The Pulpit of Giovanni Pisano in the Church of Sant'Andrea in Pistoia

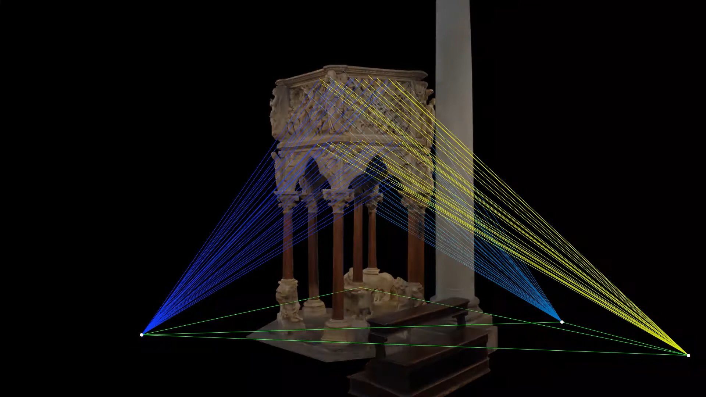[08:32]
as there are no evident traces of it in the 3D models or final outputs.
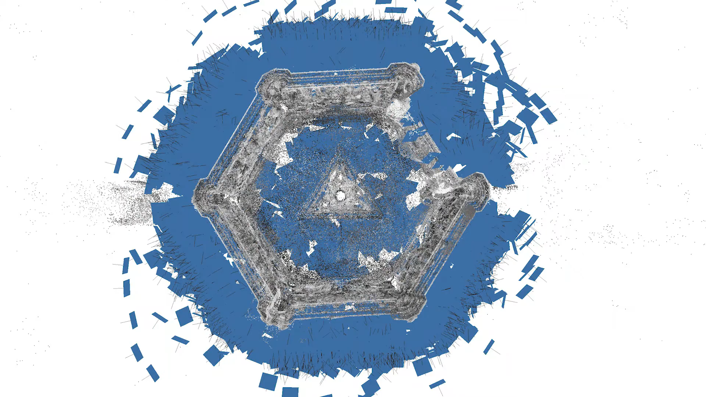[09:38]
while the second establishes how the data needs to be transformed in order to be expressed according to the same reference system.
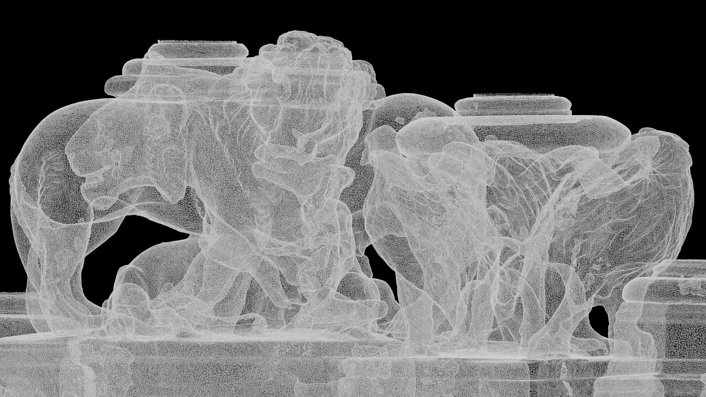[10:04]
What we are looking at now is the 3D version of what photography was when it was first invented.
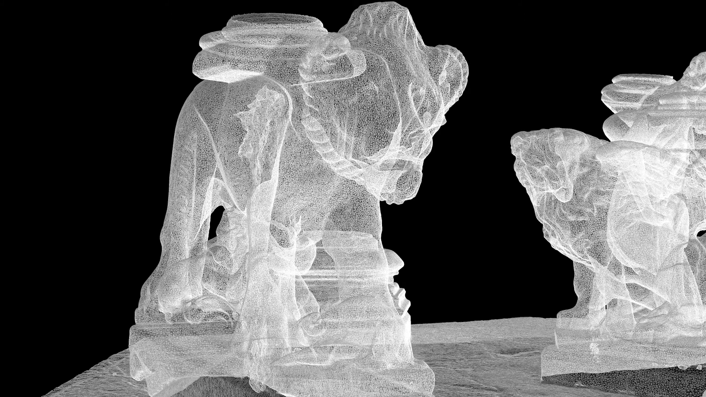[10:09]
In practice, this result is obtained without any interpretation of the data.